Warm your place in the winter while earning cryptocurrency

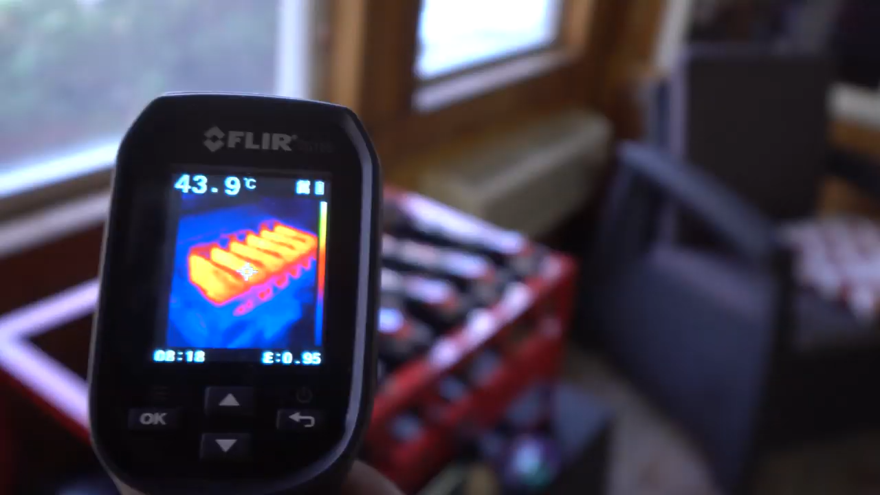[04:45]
On screen: spot 43.9°C
we can see some of the hot spots of the cards 53 c to the touch
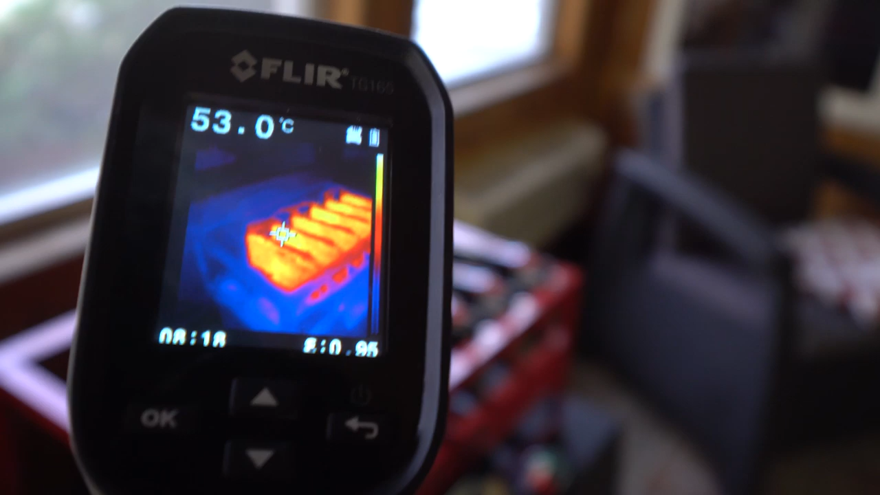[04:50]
On screen: spot 53.0°C
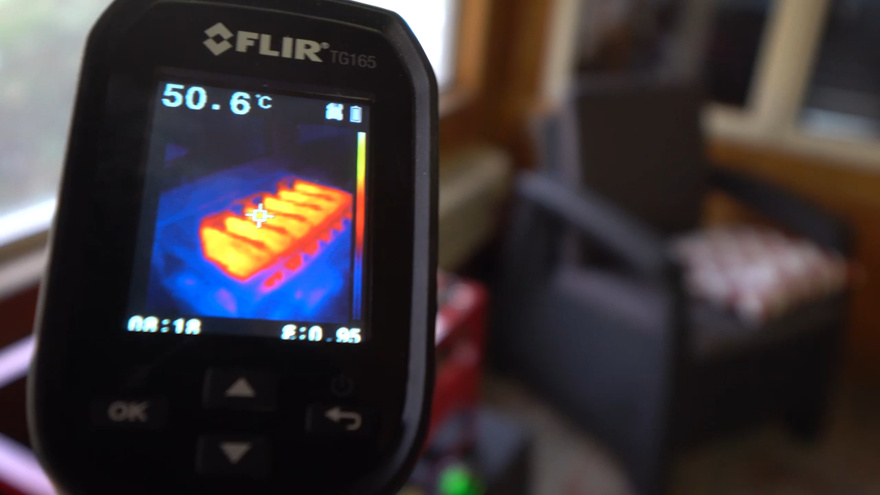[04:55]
On screen: spot 50.6°C
52 c so the surface is not too bad you can
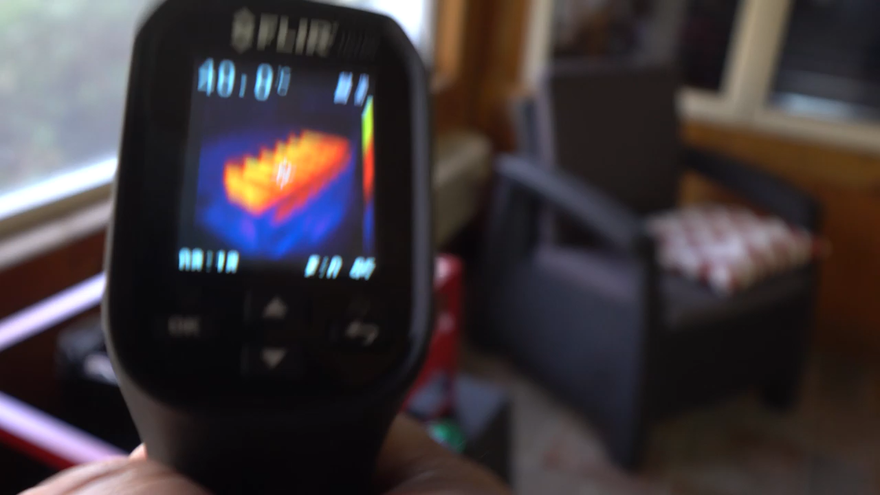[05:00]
see pretty detailed output of
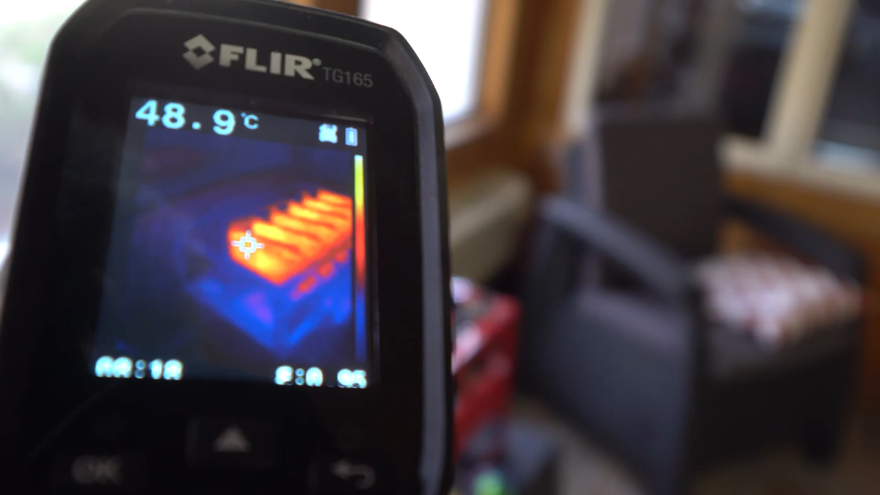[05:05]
On screen: spot 48.9°C
where the heat of the rig is you know the window temperature or a 10 c on the window and on the brick
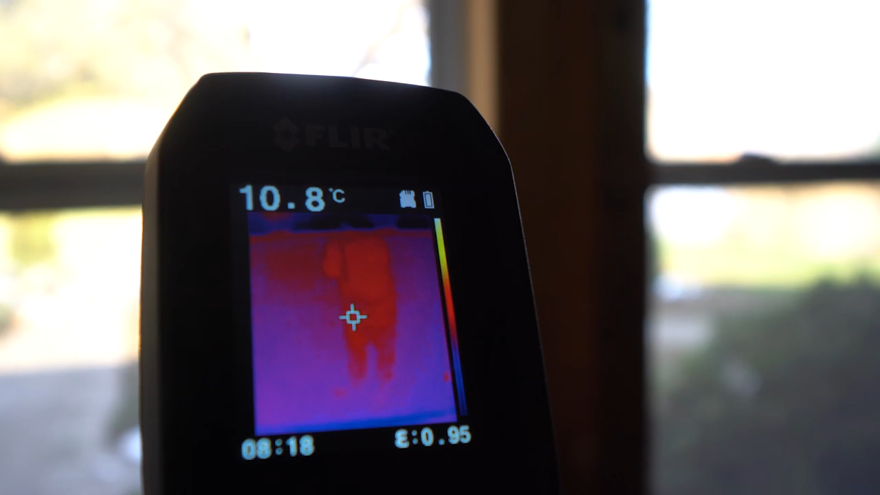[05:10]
On screen: spot 10.8°C
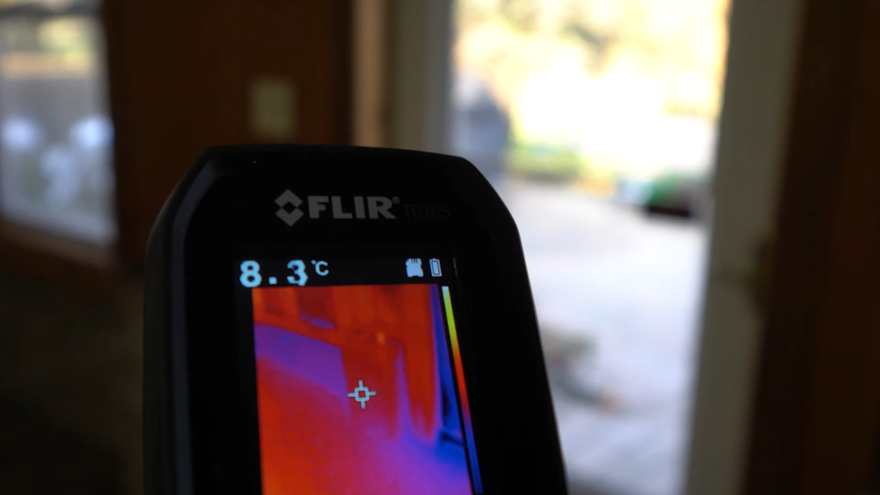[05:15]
On screen: spot 8.3°C
i see 8 c on the brick and the floor pulling into about 9 c
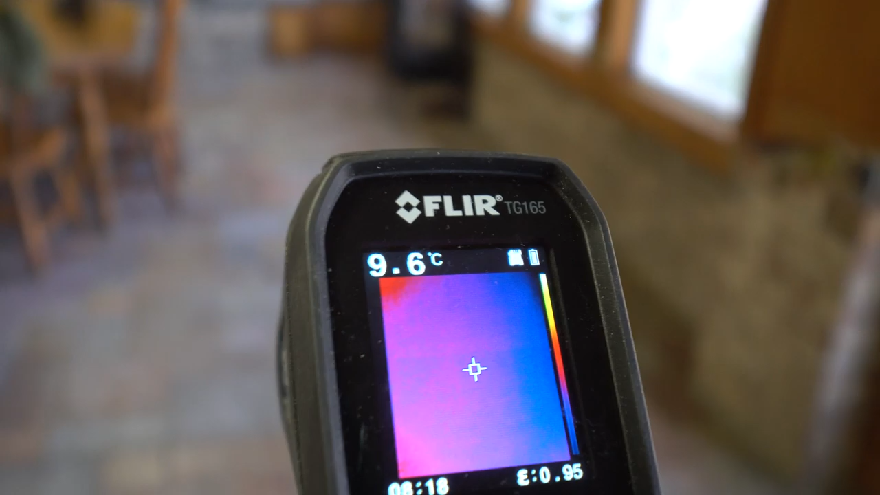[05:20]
On screen: spot 9.6°C
and the other side of the room 10 and
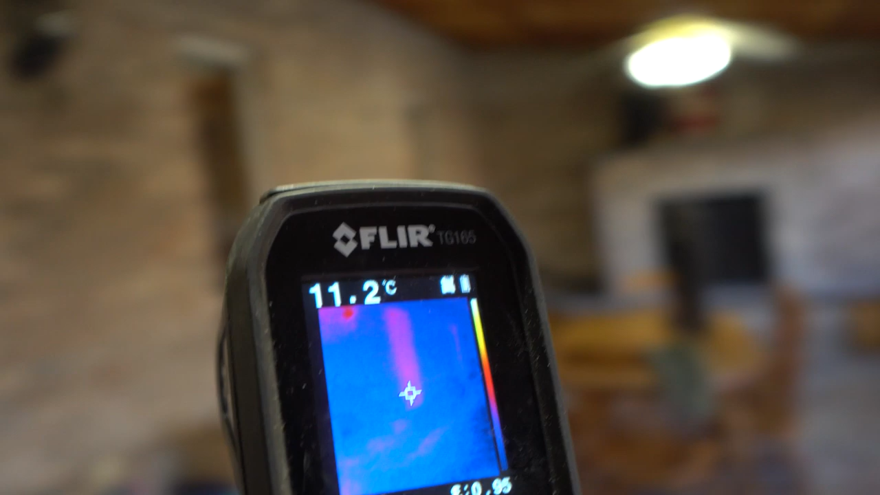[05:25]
On screen: spot 11.2°C
we'll see exterior interior door window 16 c
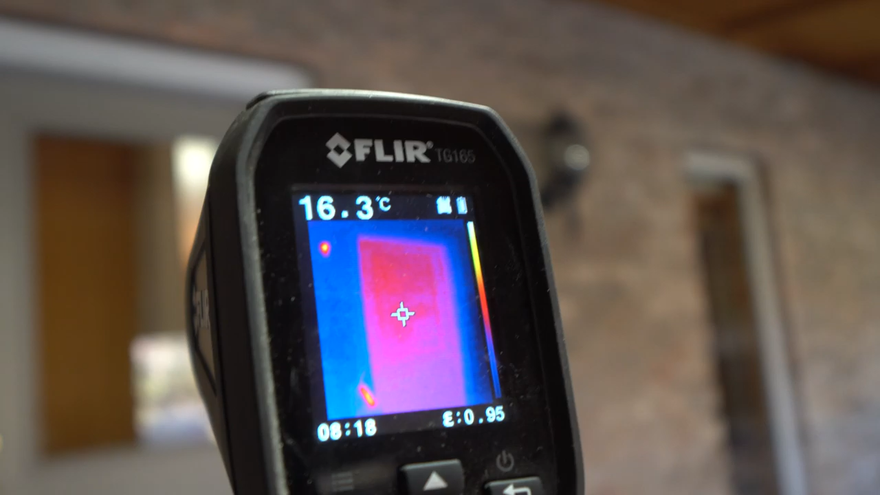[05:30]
On screen: spot 16.3°C
window over there 15 c other exterior door
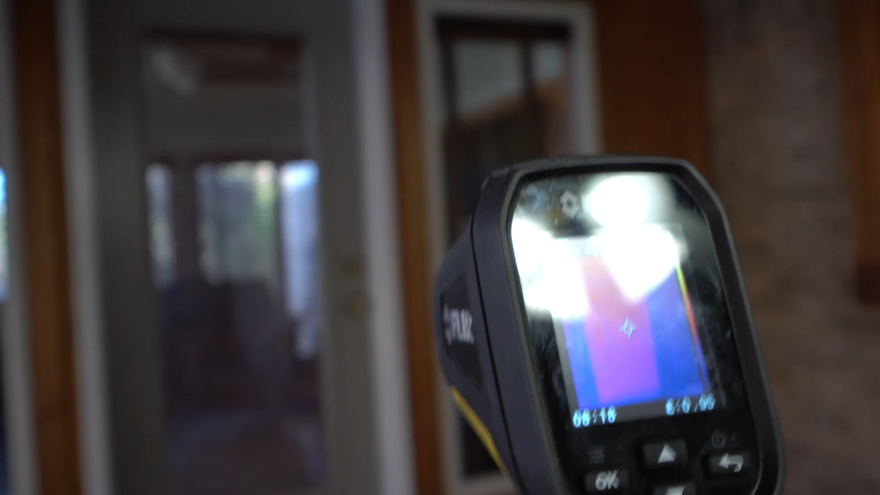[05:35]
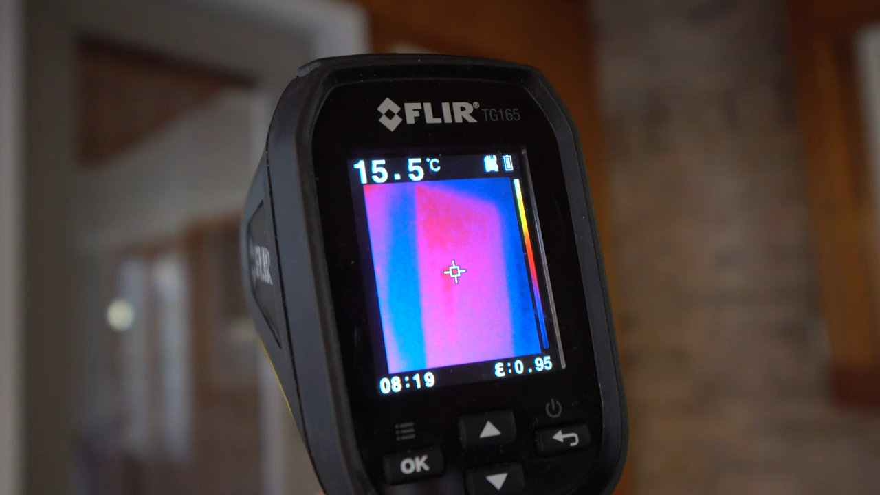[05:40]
On screen: spot 15.5°C
to this three season room about 15 c so you got kind of a basis